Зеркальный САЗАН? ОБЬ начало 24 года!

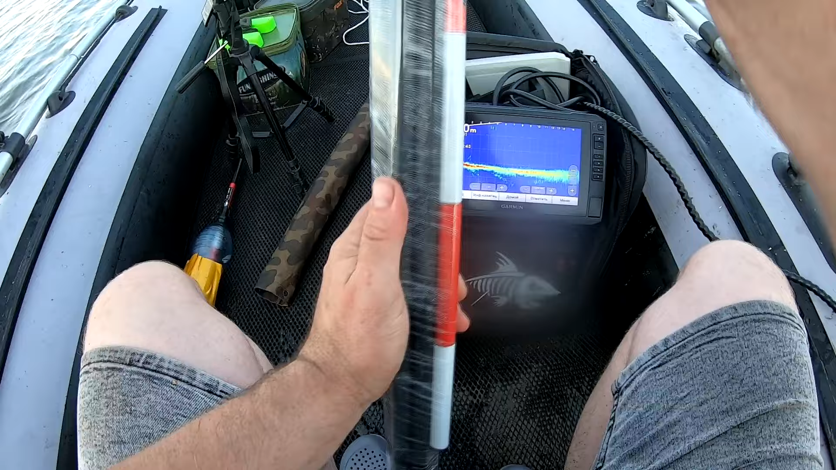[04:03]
Так, у меня в прошлом году сперли мою тропу, мой маркер стационарный на закрытии. Кто не видел этот ролик, можете глянуть. Вот. А вот сейчас распаковываю новый, и вот я уже на 3 метрах. Холод четко показывает впереди камни. Можно так
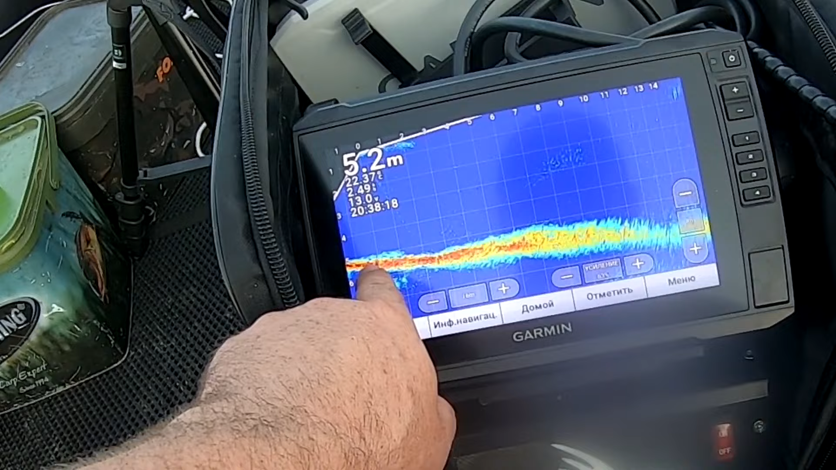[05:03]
On screen: depth 5.2 m
Мне вот сносит уже. Вот здесь, вот оно у дна.